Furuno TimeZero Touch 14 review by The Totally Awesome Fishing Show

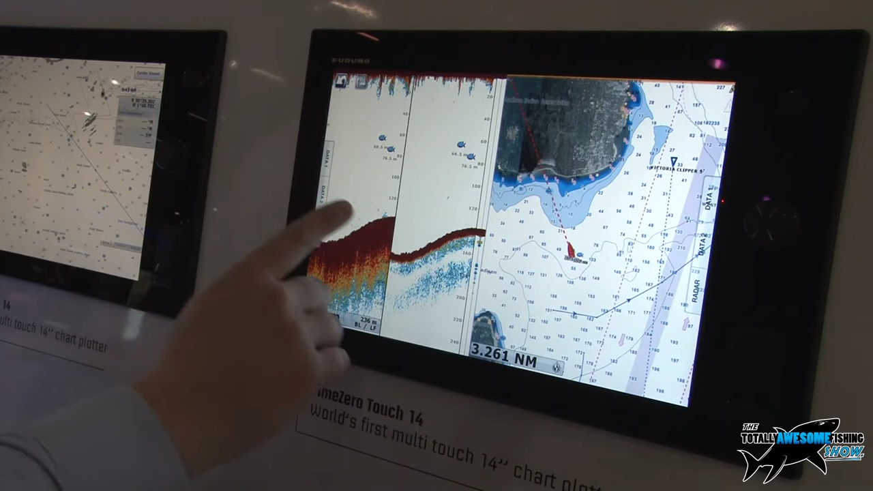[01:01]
We've also included on our fish finder some history. So we can go back through time and see what we might have gone over five or ten minutes ago. We can make a point.
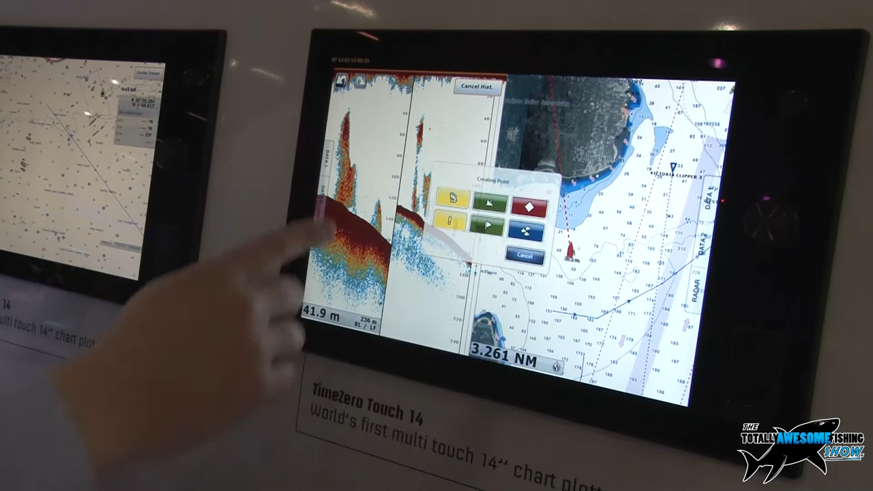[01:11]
On screen: depth 41.9 m
We can do waypoint straight onto our screen from our fish finder. And there it is on our chart. Zoom in and have a look at that.
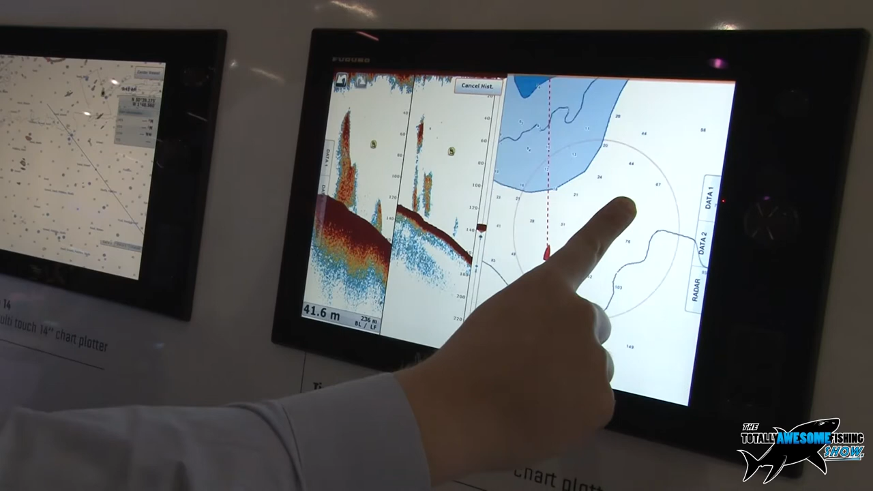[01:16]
On screen: depth 41.6 m
We select him. We're at 72 meters depth there when we put that chart, that mark in.
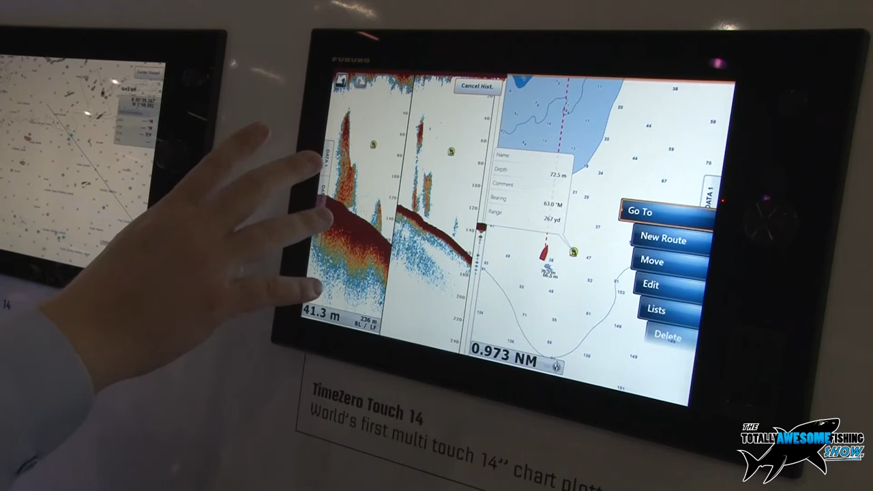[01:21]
On screen: depth 41.3 m
We can go back and reset our autopilot to circle us back automatically back to that waypoint we've just created. That's good. Dan, what sort of vessel would you be putting a unit like this on?
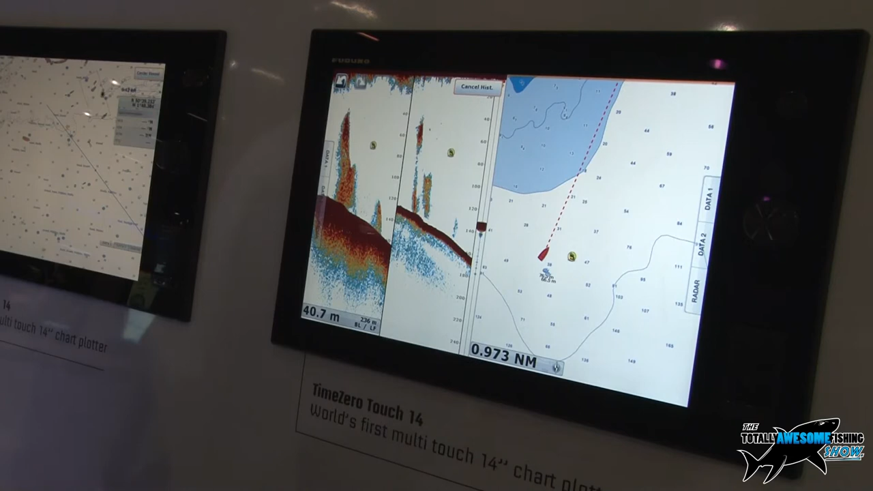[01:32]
On screen: depth 40.7 m
I mean, it's a pretty impressive piece of kit. It is. We consider this to be one of the top of the range units. We'd expect to see it on something, a larger size vessel, something that maybe gets used every day for fishing, more the commercial side of things perhaps. But also you can see all this on our iPads as well. So the guy who goes out on the weekends, he just wants to go and have a bit of a fish,
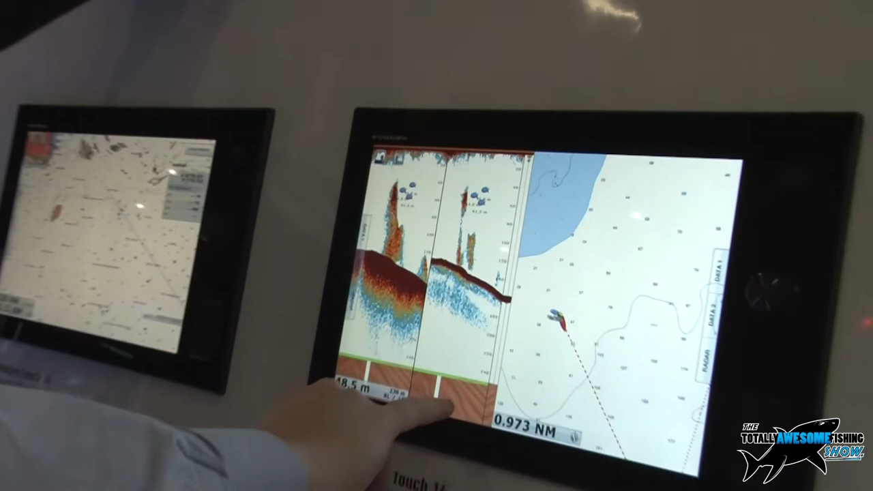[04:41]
What it's doing is it's taking the strength of the Echo and the strength of the tails of the Echo found here,
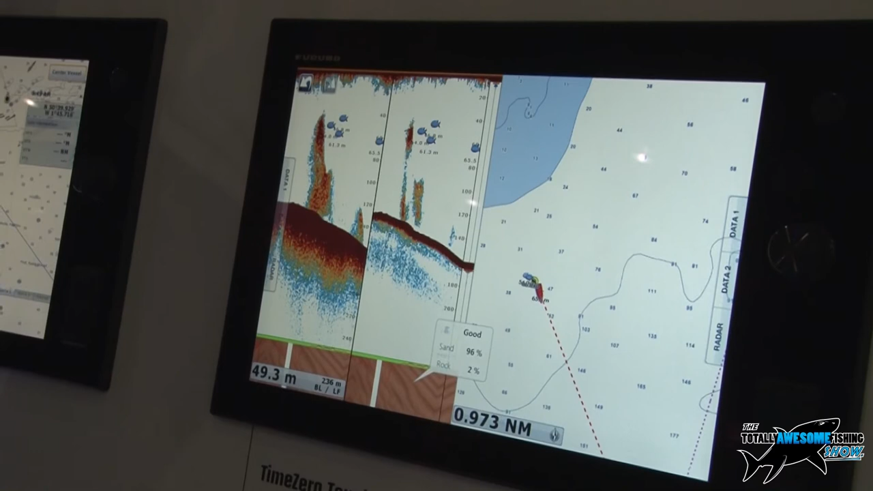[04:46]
On screen: depth 49.3 m
and it's actually telling me what it thinks the ground's made of.
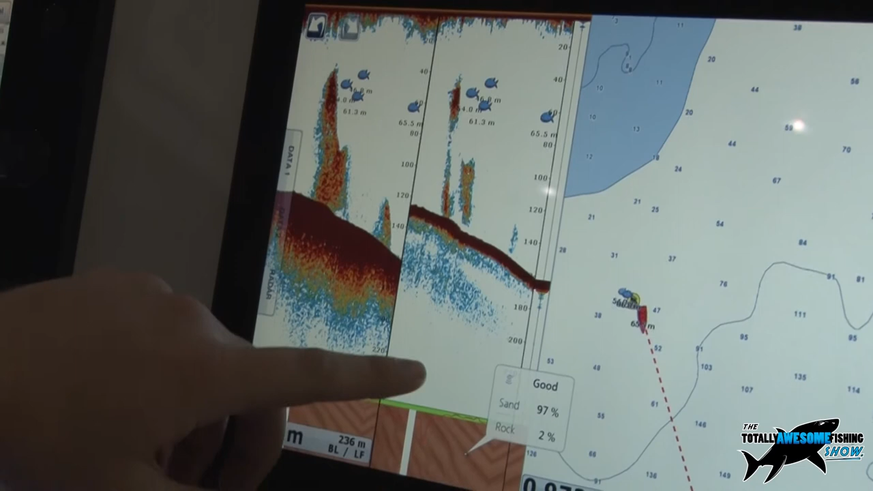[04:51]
In this case, we've got sand, 97%, and rock, 2%.
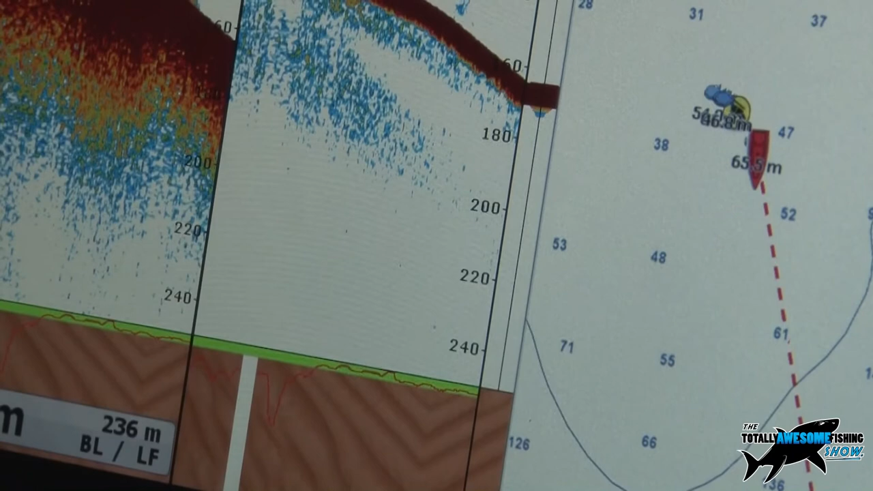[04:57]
And over what sort of depth can that work down to, Dan? On high frequency, you're looking at probably up to about three miles.